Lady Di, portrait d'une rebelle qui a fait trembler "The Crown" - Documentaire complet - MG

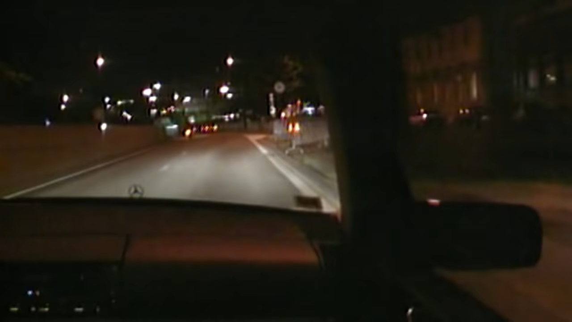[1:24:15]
L'accident a eu lieu dans le tunnel du pont de l'Alma vers minuit.
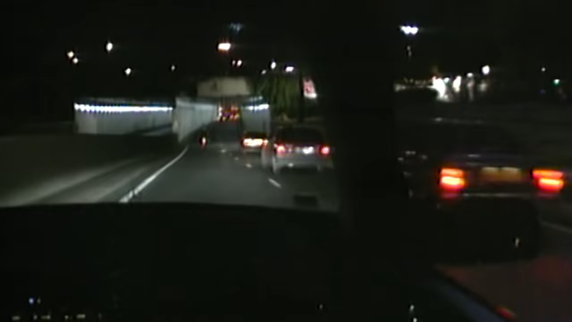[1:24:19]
Le chauffeur a perdu le contrôle de la Mercedes qui roulait, semble-t-il, à très très vive allure. La princesse, elle, est décédée quatre heures plus tard à l'hôpital de la Pitié, salpitrière.